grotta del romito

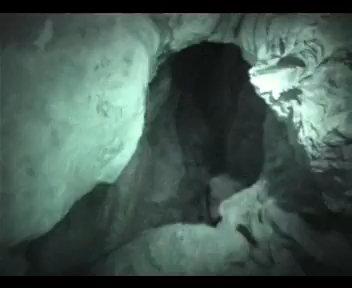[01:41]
Guarda. Però ti fa maggiore. Dove, dove? Eccolo lì. Eh, faccio a noi.
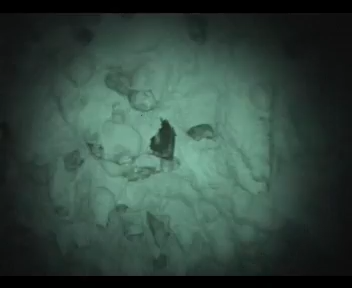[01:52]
Wow, un fio di acqua sotto è bellissimo.
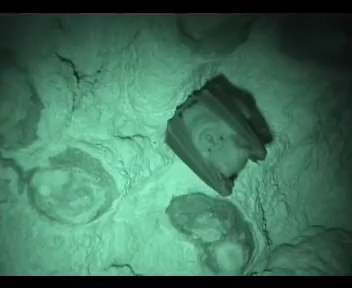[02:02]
Guarda. Guarda, arriva qua. Guarda. Sono spettacolari, amore. È bruttino.
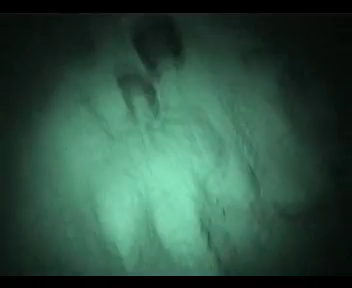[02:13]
Com'è? È bruttino. Ok. Più robbio. Questo io lo sento. Cari, mi ha vittimini. Guarda, questo non è appena visto.
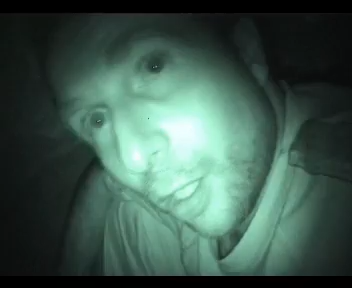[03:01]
E sopra di noi vola il ferro di... Fulesp! Oh! Questa tuta è... Siamo all'interno della grutta del Romito. Una grutta rara e sconosciuta del Neolitico.
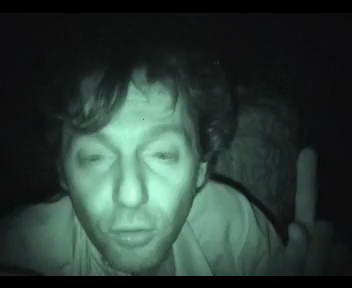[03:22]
Sopra di noi il ferro di cavallo maggiore. il rinofo lussoferrum e guinomo ci sta ascoltando. Ma posso è? Bisogna parlare delle grotte e non bisogna accendere le luci. A me sembra... Andiamo verso la tana del ferro di cavallo maggiore. Ragazzi, ci ha visto? Ci stanno usando? Sta per partire, sì. La luci punta? Sì, sì.